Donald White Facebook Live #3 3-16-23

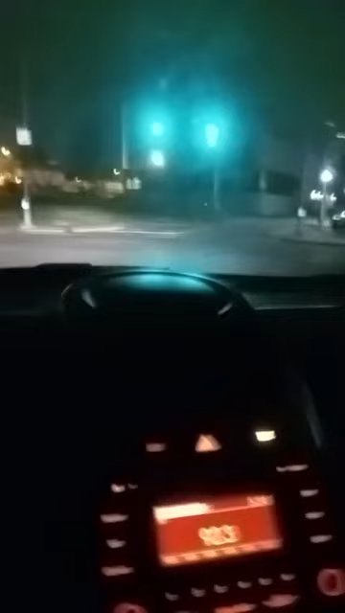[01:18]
My little fucking Kia Soul. I love it, man. Little fucking 1.6 liter. You gotta love it, baby. Yeah. Here we go. STL.